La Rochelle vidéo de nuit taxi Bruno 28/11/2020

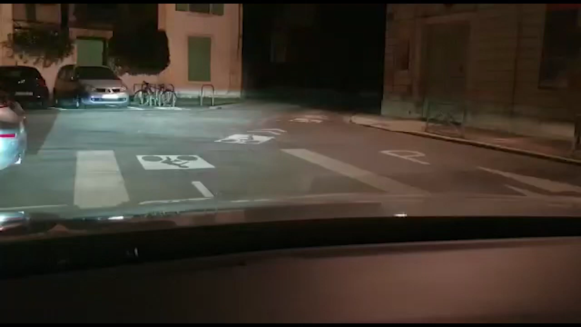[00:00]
bonsoir à tous une petite vidéo de nuit sur la rochelle on est le samedi 28 novembre 2020
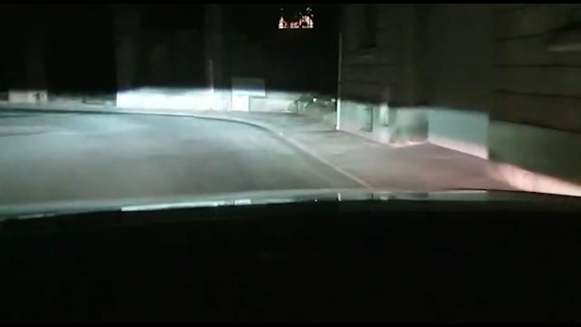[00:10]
bien évidemment et on est sur le quartier de la préfecture avec la rue saint jean voilà une petite balade de nuit pour les confinés bon ça s'est levé aujourd'hui il y avait un peu de monde quand même dans les supermarchés c'est ce qu'on va noter
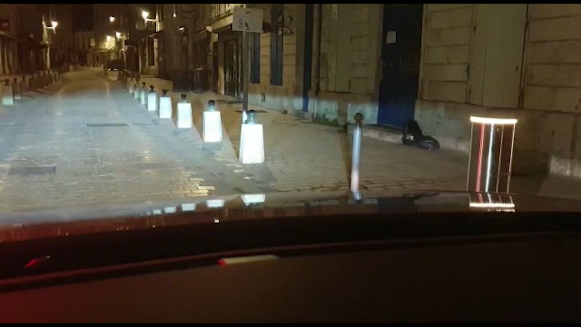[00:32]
et voilà la rue saint jean on
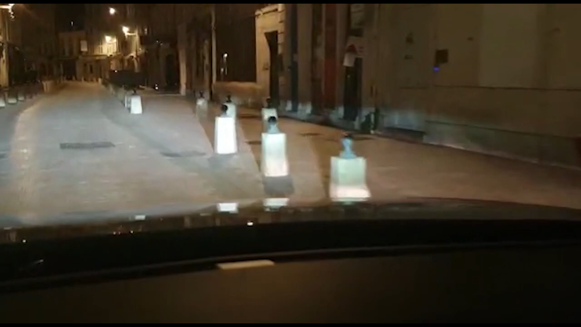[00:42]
l'a jamais vu comme ça un samedi soir il faut le dire quand même 22h30 on entame un deuxième service pour en général pour les restaurants ou pas madame
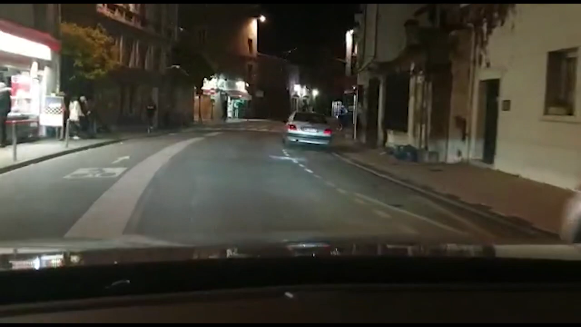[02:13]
le cartage je crois que c'est le seul ouvert en restauration rapide un petit tour dans la rochelle dans le coeur de la rochelle
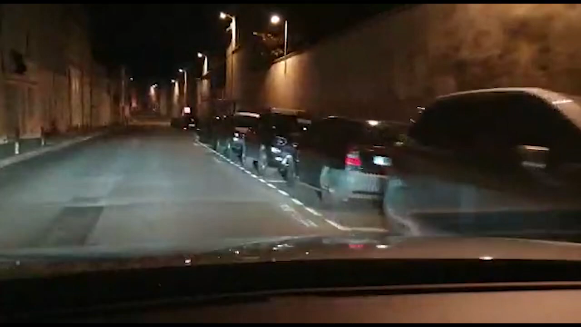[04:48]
on va passer là par un record d'où on va rester dans le coeur de ville voilà cette belle rue là avec cette plus petite boulangerie de la rochelle je crois de la france voilà c'est magnifique magnifique ville ça reprend vie
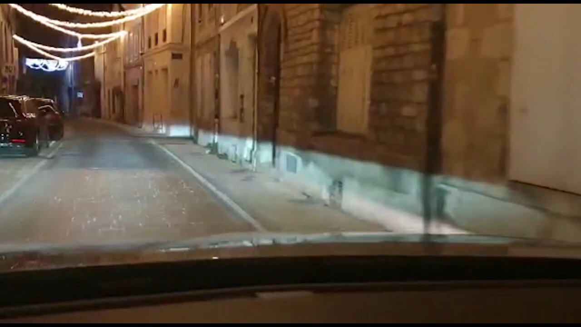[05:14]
avec ses magasins tout ça enfin quand on les laisse ouvrir voilà voilà les décos de noël sont accrochés
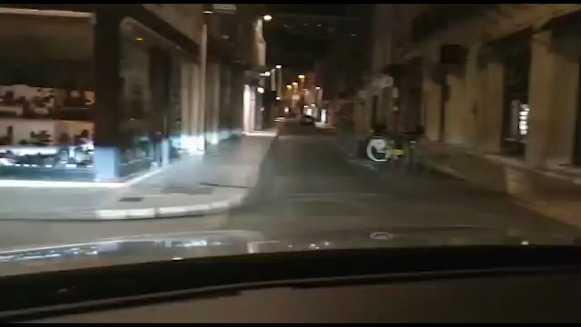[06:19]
gargoulot il y a encore les bornes
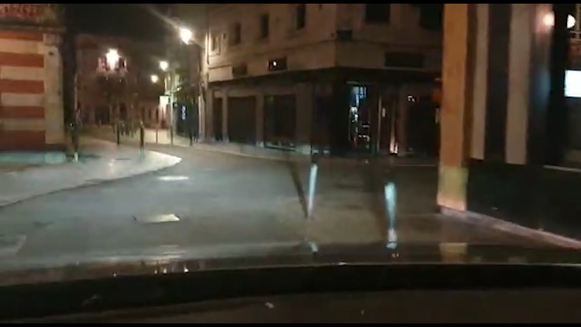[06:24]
donc il y a toujours beaucoup de travaux quoi voilà donc finalement ça se réduit un peu là on est sur la routière vous voyez il n'y a pas grand monde voilà c'est la petite balade de nuit
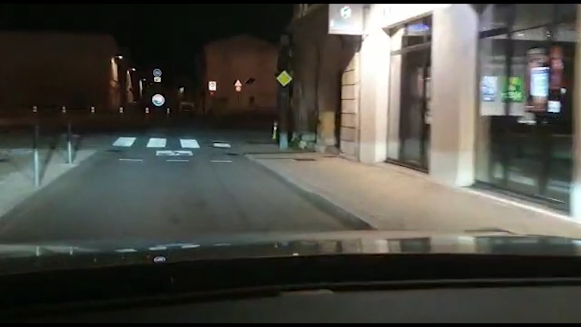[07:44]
on va rattraper par le port vous voyez les grands écarts qu'on fait maintenant pendant que c'est en travaux la grille la ferter bon là le diplomate c'est ouvert pour les cigarettes on peut aller chercher des cigarettes voilà c'est jusqu'à 1h 2h du matin samedi je crois qu'il ferme un peu avant maintenant
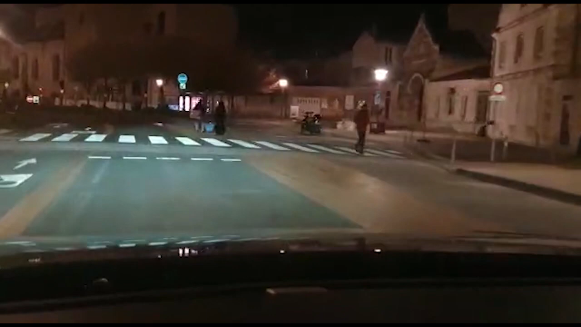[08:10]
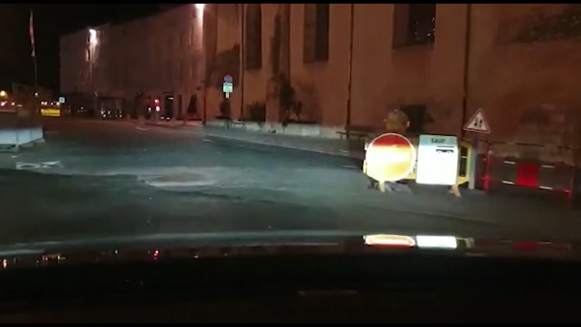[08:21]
et là on va arriver sur la belle carte postale que je vais essayer de cadrer gentiment l'excito
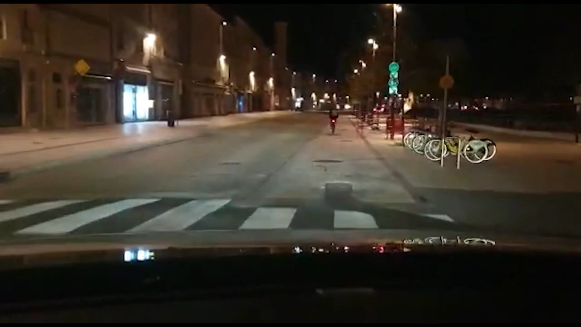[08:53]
et là on va arriver donc du coup Kévalin
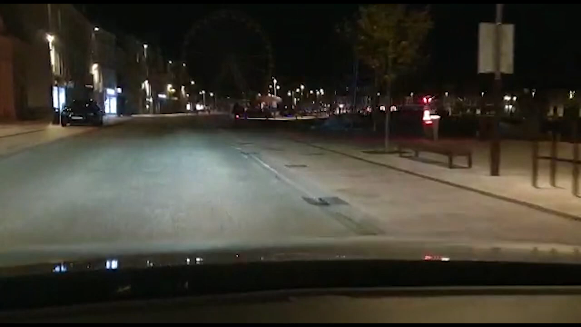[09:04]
tout est fermé les hôtels sont fermés les restaurants sont fermés les indispensables où on le dit autrement c'est dommage pour nous c'est les indispensables
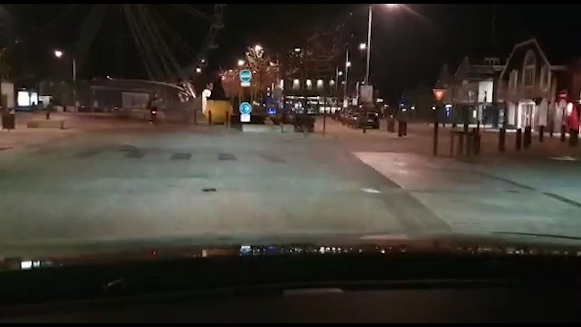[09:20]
secteur Gabu
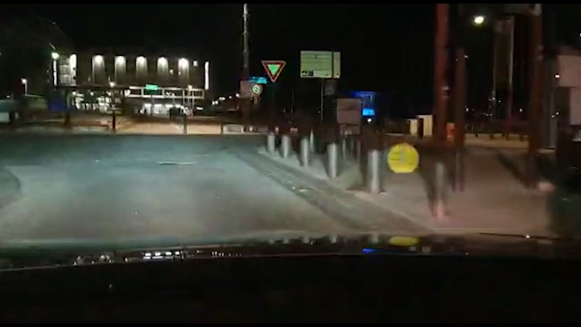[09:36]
c'est vrai que ça fait drôle quand même on peut reprendre la passerelle pour ceux qui ne savaient pas en même temps c'est pédagogique on peut reprendre la passerelle elle a été toute rénovée c'est magnifique c'est super ce qu'ils ont fait et on peut la reprendre en voiture alors bien évidemment
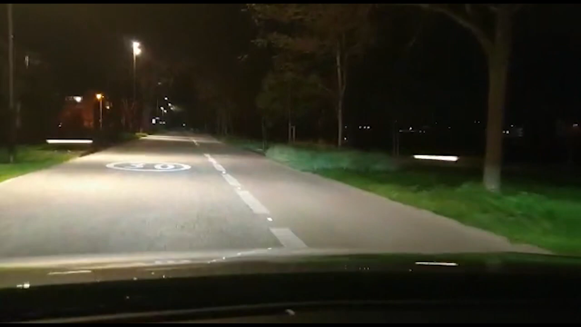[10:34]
alors on va passer pour aller au cinéma tiens voilà Vespucci
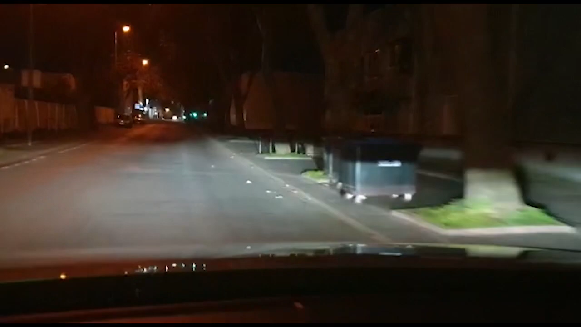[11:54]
McDo avec la Subway, avec les Uber Eats. Alors, on va essayer d'aller passer dans le cinéma, tiens. Ça, les vélos, on les voit partout, par contre.